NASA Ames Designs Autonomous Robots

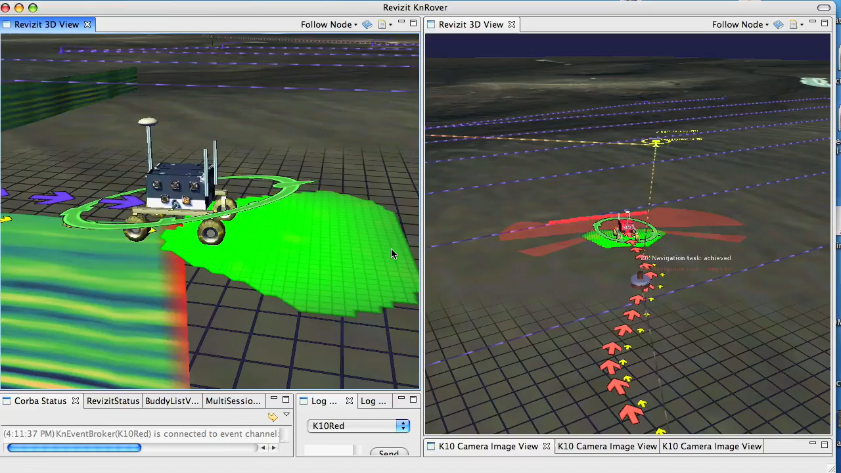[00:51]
It allows us to see the 3D world that the robots are operating in.